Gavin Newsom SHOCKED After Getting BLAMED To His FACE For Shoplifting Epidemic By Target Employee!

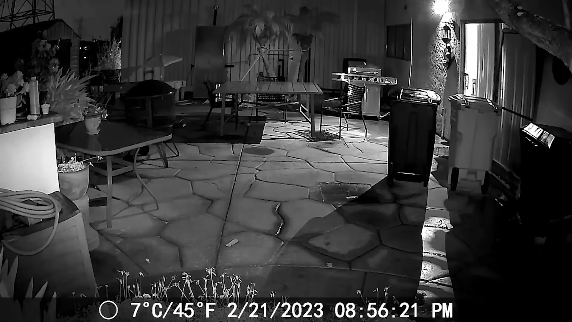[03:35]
Nightwatch Pros are affordable night vision binoculars that allows me to see and record in pitch darkness with predator-like vision. I can use these for watching wildlife, scenic viewing, surveillance,